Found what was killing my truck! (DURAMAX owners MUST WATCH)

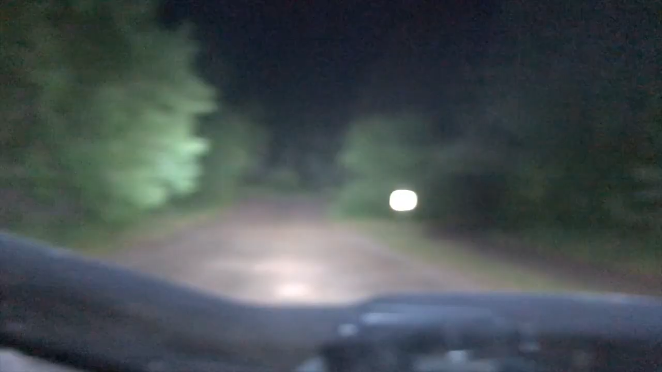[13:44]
all right guys here's the uh light bar the uh light bar oh my god oh my